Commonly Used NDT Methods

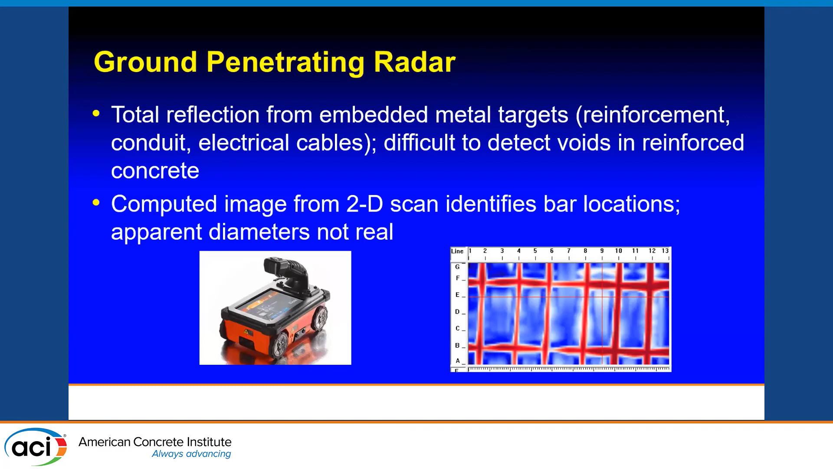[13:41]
The image tells you where the bars are located, but not their diameters. Now, they may have worked out some way of determining that, but I'm not aware that you can do that. And the last method I want to talk about is impulse response. It was mentioned. The technique does involve an impact in a receiver.